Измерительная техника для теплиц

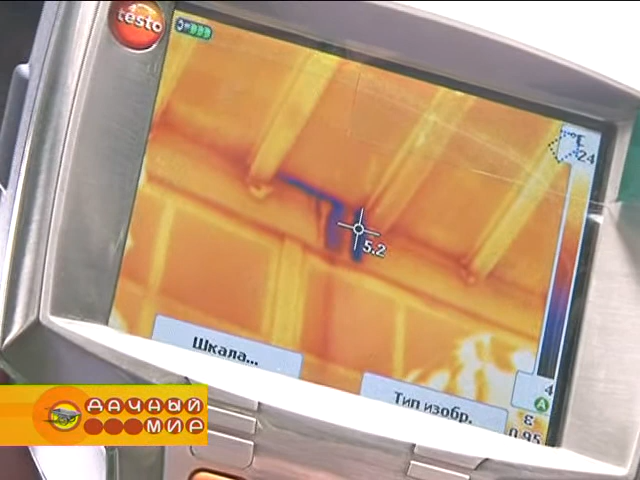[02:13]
Вот, как видно, на стыке крыши и стены у нас есть утечка тепла.
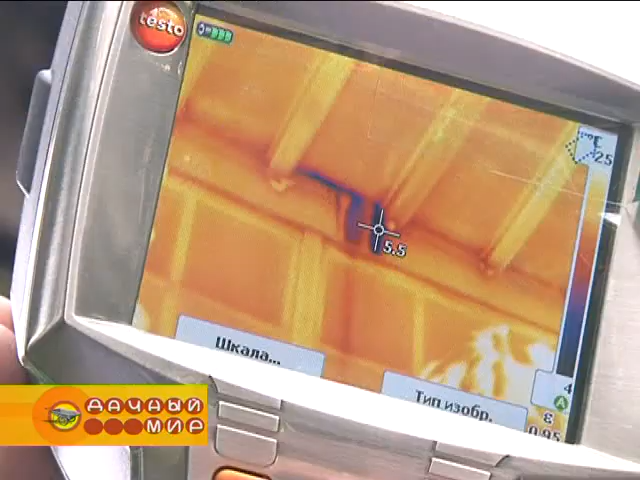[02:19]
Температура тут 5,5 градусов, а здесь у нас 11.
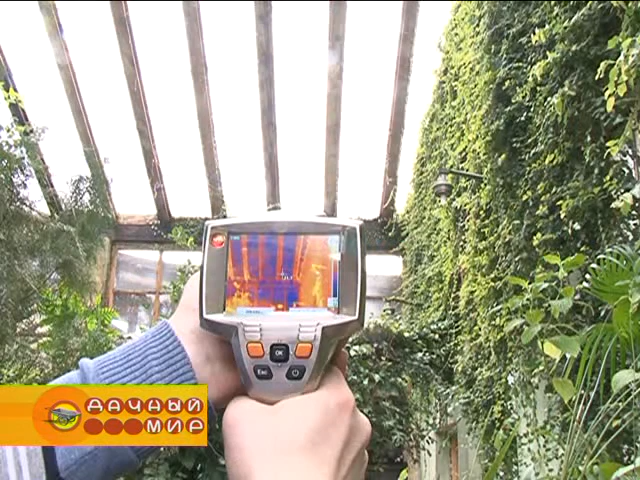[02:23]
Вот, смотрите, сравним с рамой, это будет 23 градуса.
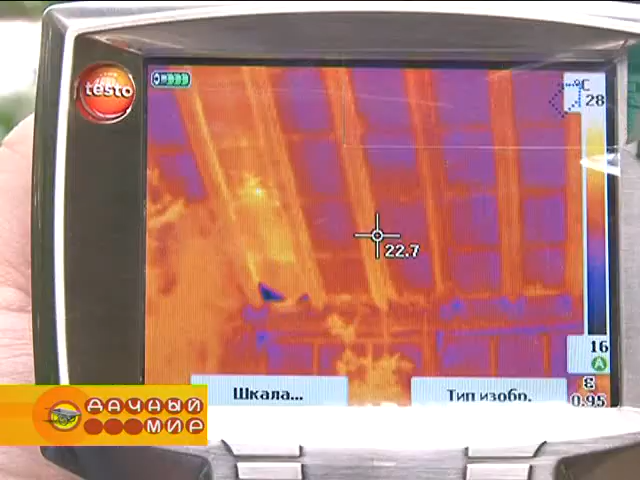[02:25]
On screen: scale top 28°C, scale bottom 16°C
То есть существенная разница.
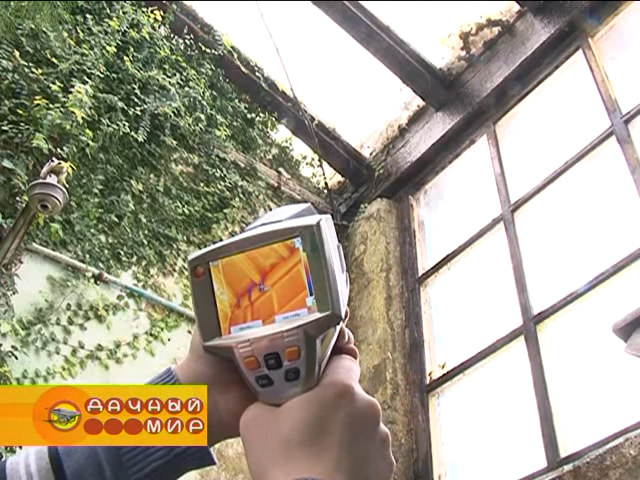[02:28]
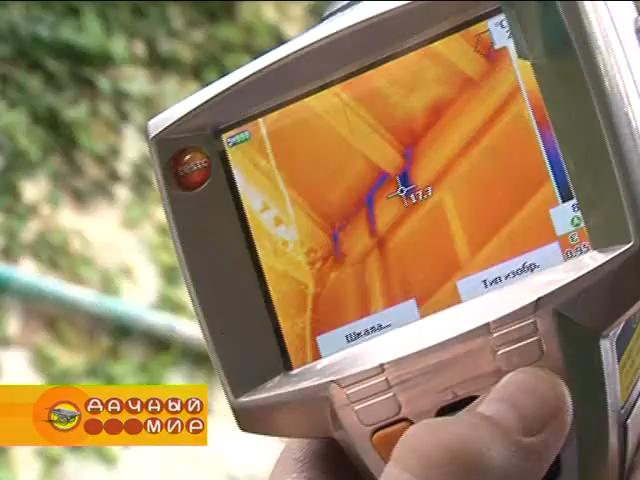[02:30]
Мы еще можем здесь поменять тип изображения, картинка в картинке, для того,
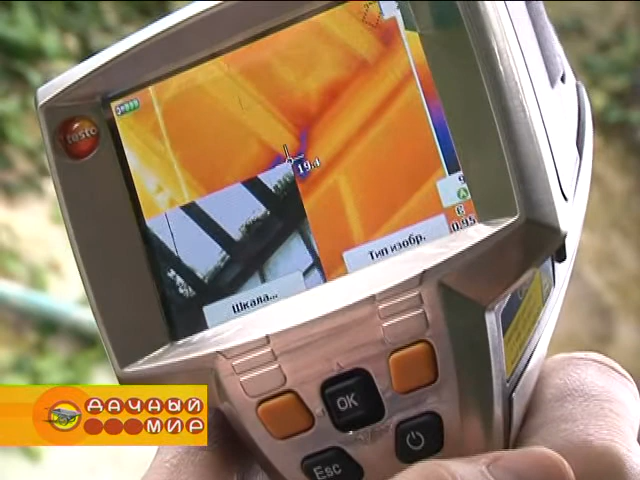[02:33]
чтобы проще было потом определить, где эта утечка прошла.